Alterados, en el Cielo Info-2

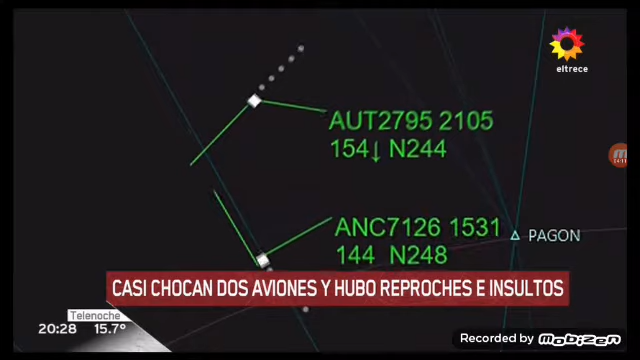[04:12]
Entonces no fue tanta preocupación para nosotros, pero nos cruzamos, el avión nos cruzó de derecha a izquierda, estuvimos aproximadamente a 200 metros de diferencia vertical, y una distancia de, por decir, algo de 500 metros en la horizontal.